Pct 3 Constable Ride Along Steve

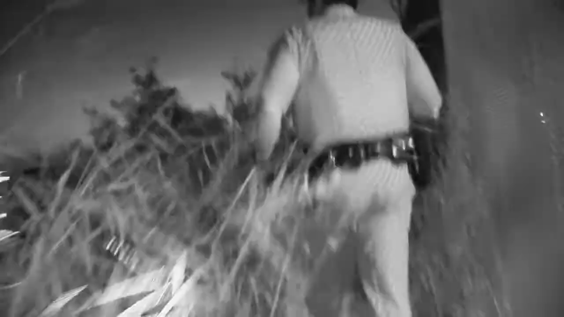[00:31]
Once we reached a higher point...
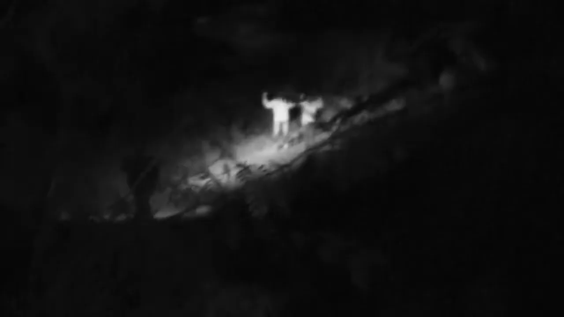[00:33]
Yep, he's got him.
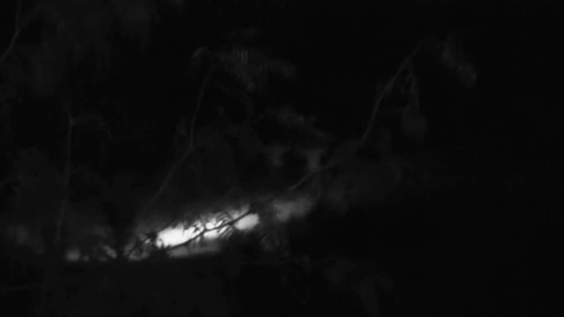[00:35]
...we noticed a group of people who just crossed the border. They only speak Portuguese. She's going to California.
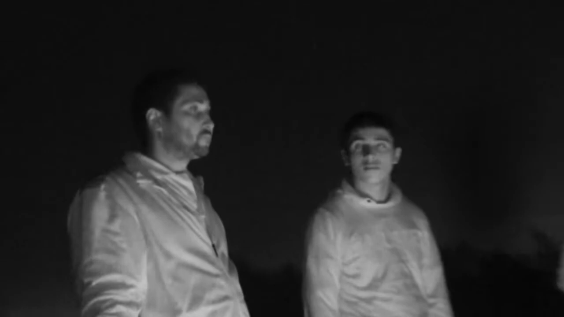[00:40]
California, I want to miss her. She looks pregnant? Yes, she's 15 years old.
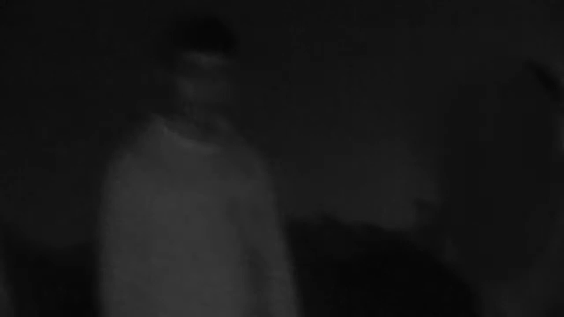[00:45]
15 years old. Constable Gallardo says they're seeing more people trying to cross into the U.S.
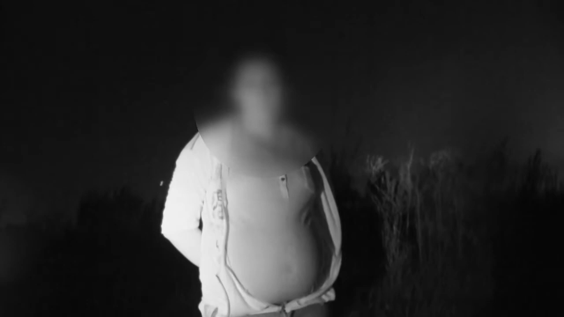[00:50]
You have more family units, more small children,
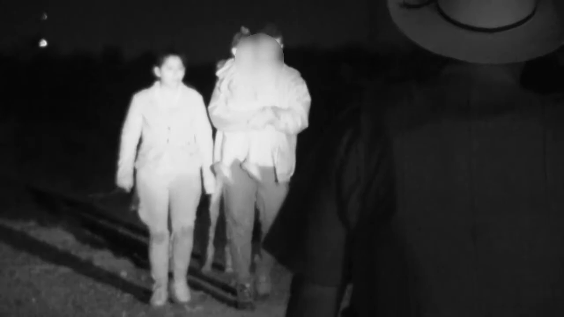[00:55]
more mothers and fathers that are trying to get across and trying to seek a better way of life.
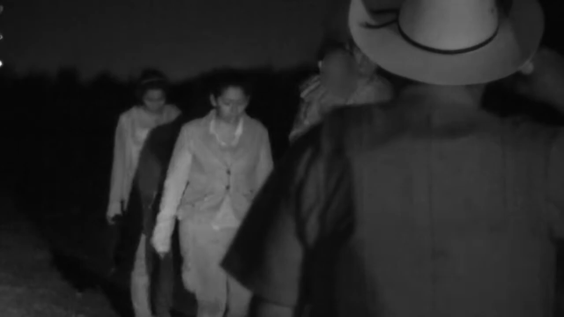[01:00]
We came across another group who just made their way into the U.S.
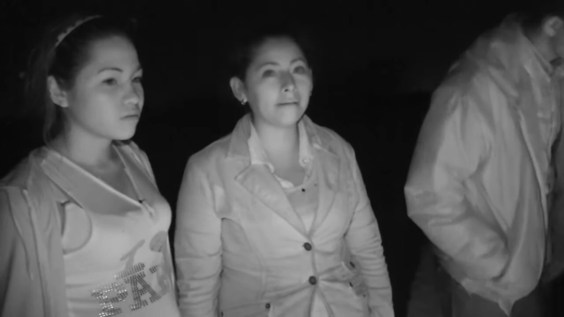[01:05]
Are you relieved that you're here now? I can't believe that I'm here. There's more coming.
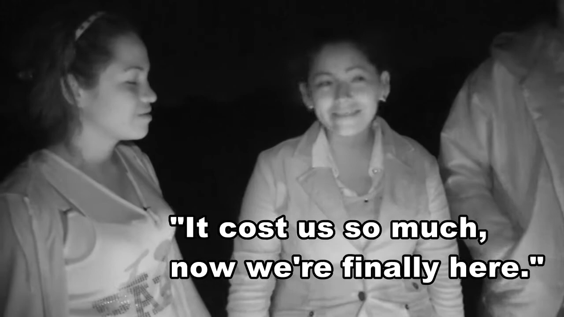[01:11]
Yes, we can think that we're here. This wasn't the last group making their way across the border tonight.
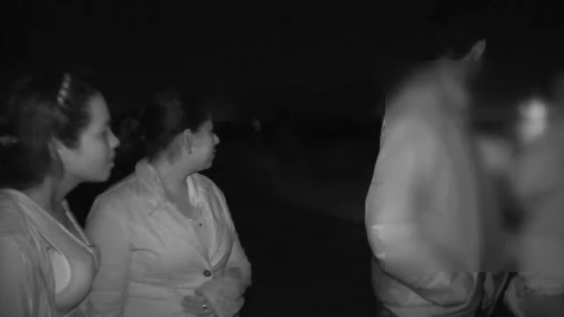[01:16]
There's more coming. Constable Gallardo explains why their role on the border is so important.
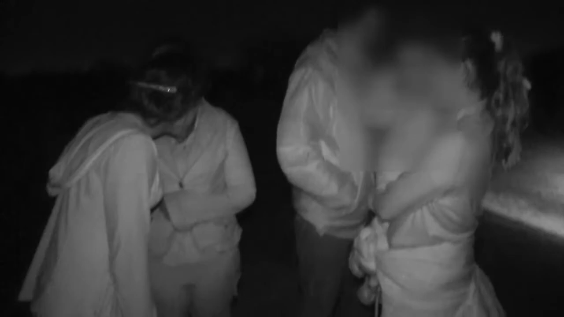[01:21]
If they're not picked up here along the border,
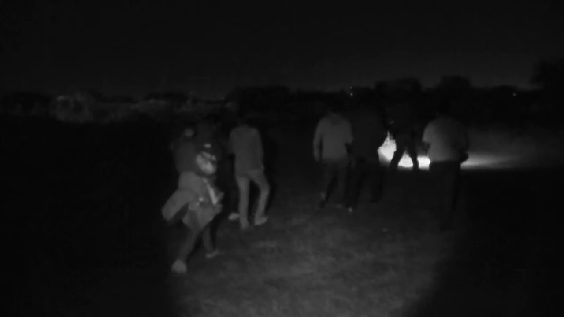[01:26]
then they run a risk of being taken and put in stashed houses.
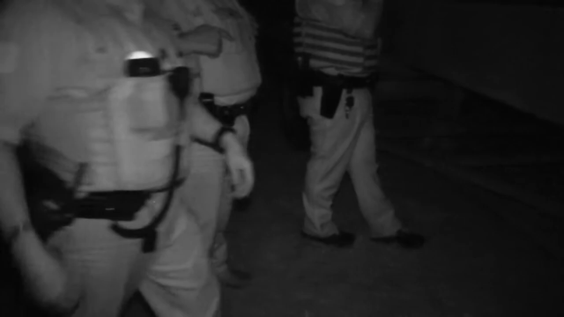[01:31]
Once Border Patrol picks up the group of 21, the constables return to their post.
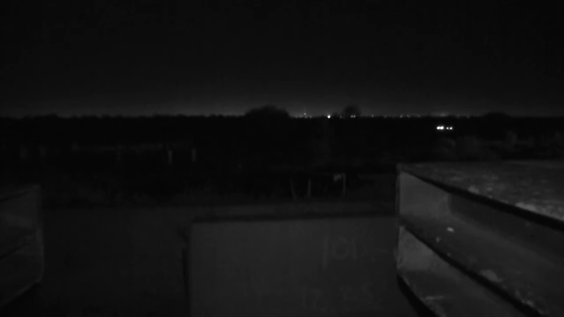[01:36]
They now wait for the next group to make their move.